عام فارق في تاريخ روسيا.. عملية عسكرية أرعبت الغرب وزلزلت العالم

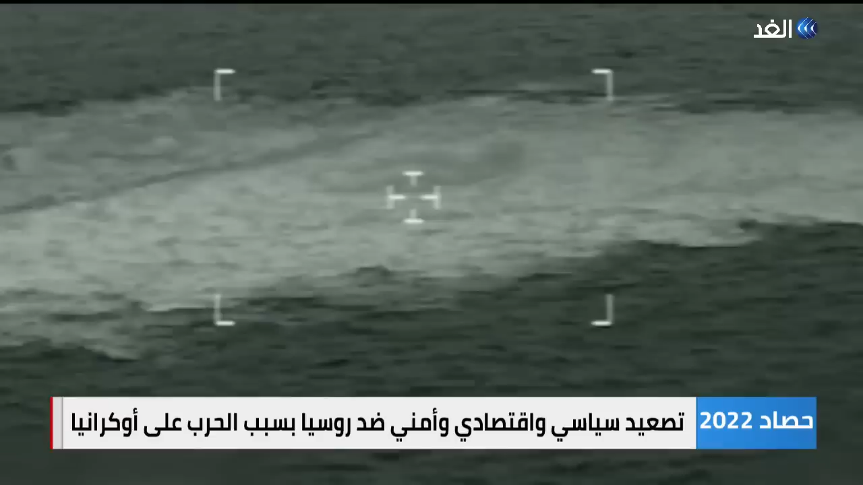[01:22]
السادس والعشرين من سبتمبر مياه بحر البلطيق تختلط بالغاز الروسي بعد تفجير
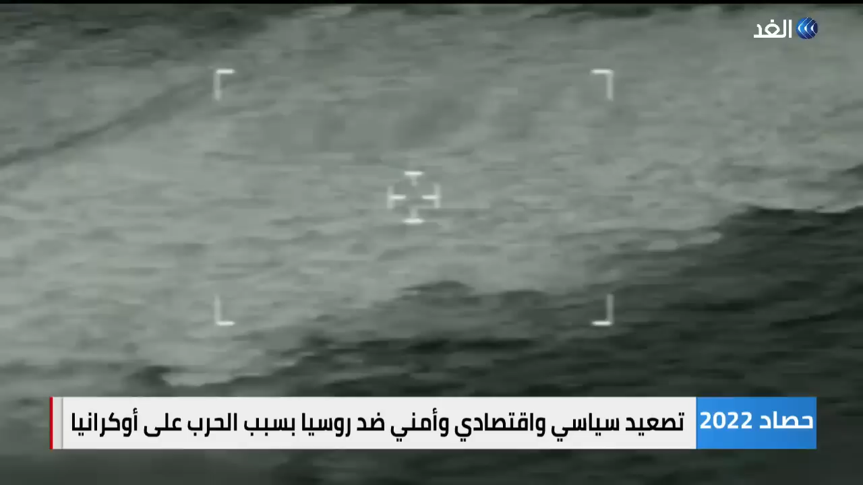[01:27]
شهدته أنبيب السيل الشمالي موسكو سارعت إلى توجيه أصابع الاتهام